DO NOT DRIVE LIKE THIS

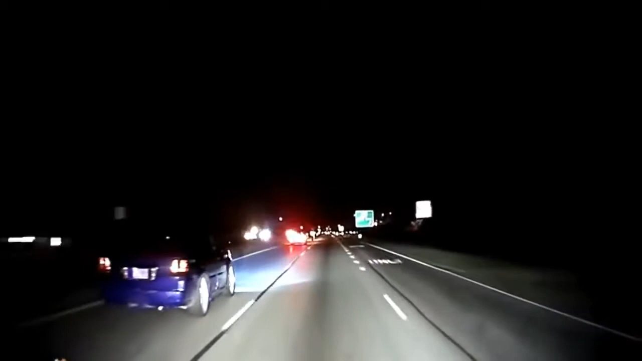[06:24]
You see him? Waving his foot. Look at that. Jesus, dude. You see that?